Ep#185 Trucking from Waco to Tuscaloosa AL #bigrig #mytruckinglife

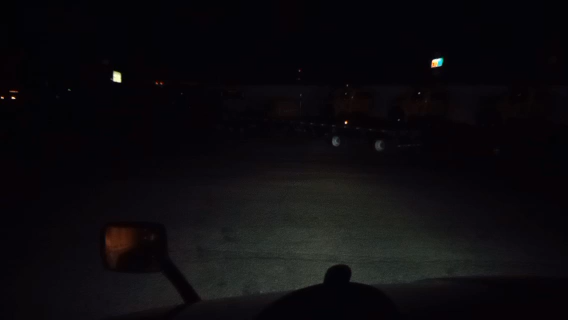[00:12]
It is 4:15 a.m. Yep, and I'm done with my 34 now. We're gonna go up here and put this thing on the scale and see how much it weighs. And then we gotta throw some fuel in here.
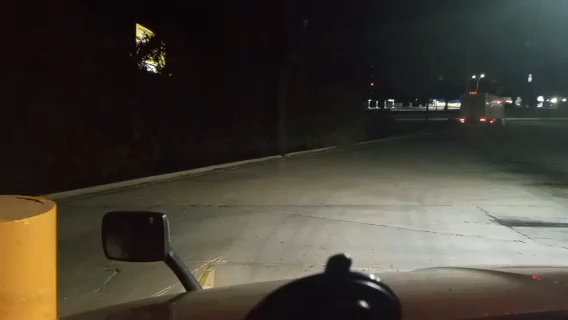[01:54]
All right. I think I'm all the way on the scale. Back with y'all in a minute. All right, we got our weight. So now, what are we gonna do today? We normally back off this scale, but yeah, that damn truck there got me all messed up. That one pickup truck. But that's all right. I can do it this way.
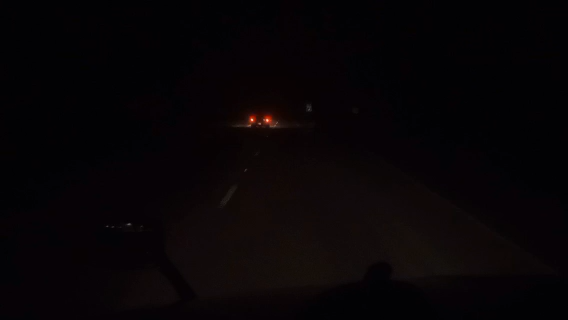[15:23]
Oh, it done got real foggy on me. Oh, I hate the fog. I can deal with the rain, the snow, and all that other shit, but fog, I just don't like it. Especially when it's real thick. Right now, I can still see somewhat, but yeah, where that truck is, that the light you see there in front of me, that's about the distance. I can't see no further than that. Matter of fact, it just disappeared. I can't even see them up there no more.
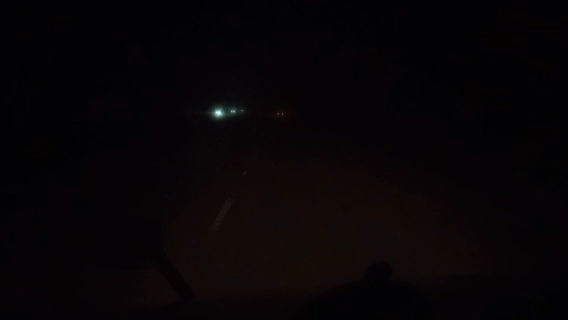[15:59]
I can see them in the camera, but I can't see them with the naked eye. So yeah, not good. Yeah, it's still real foggy, and I just passed a truck. I don't know, I guess he run up on somebody real quick, and he ended up in the trees on the right side. Nobody, no police or nobody there yet. It must have just happened. He got his hazards on and he's sitting there. There goes a fool with no taillights.